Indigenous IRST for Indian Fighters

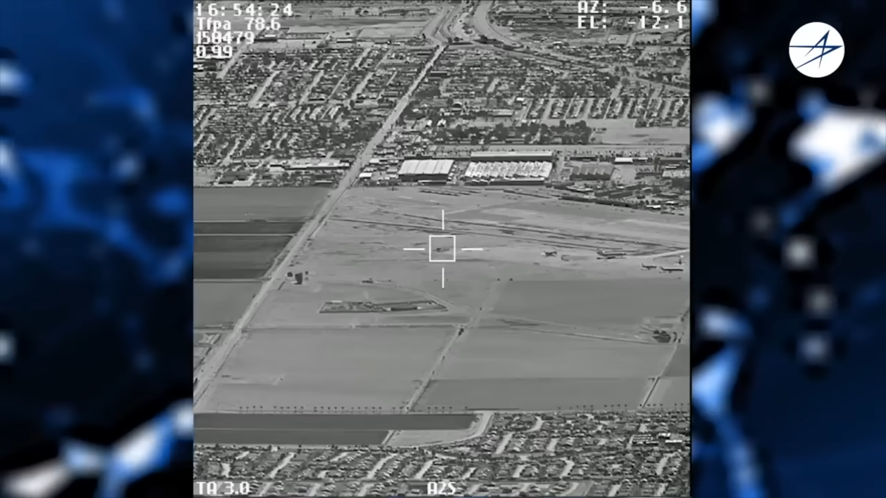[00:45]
radiations को sense करता है और उसके basis पर उसको track और search करता है इसको